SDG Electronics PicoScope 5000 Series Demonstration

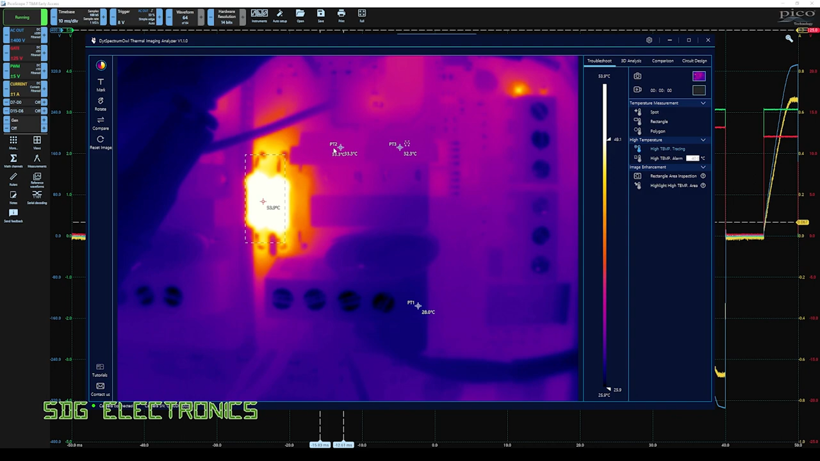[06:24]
And we're not seeing a significant increase past about 33 degrees C here. Now, considering the board is sitting there at 28 degrees, that's a five degree temperature rise, which I don't think is anything really to worry about. So pretty low dissipation in the two MOSFETs.
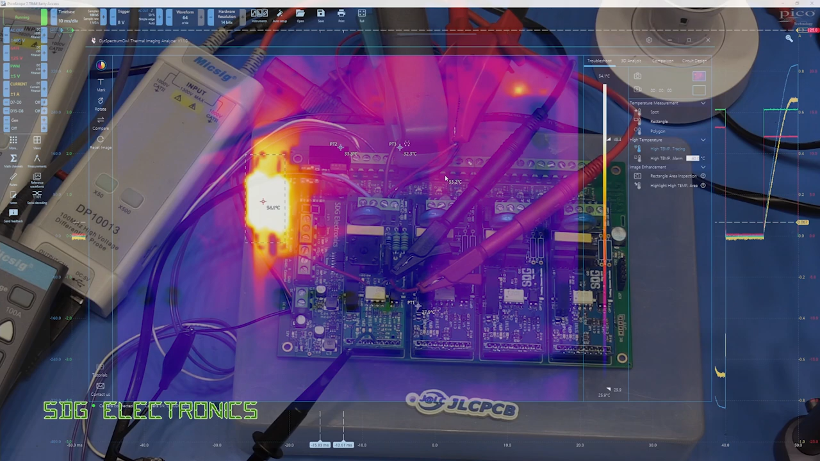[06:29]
Right, so we put in the new PCB with the IGBT and bridge rectifier. And taking a look at the schematic this time, I think we've got quite a few more losses.
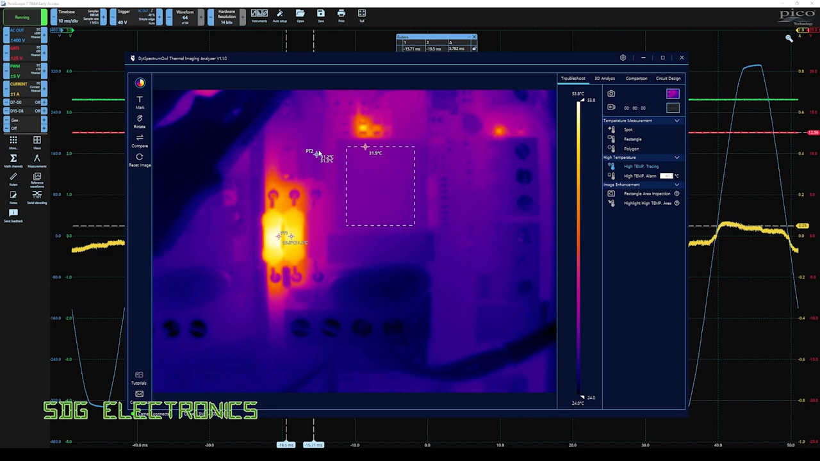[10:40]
It's going up to about 32 degrees C on the IGBT and the bridge rectifier, but nothing really too concerning there as expected. We're dealing with much lower currents now. So I've just quickly connected the differential probe across the dimmer switch.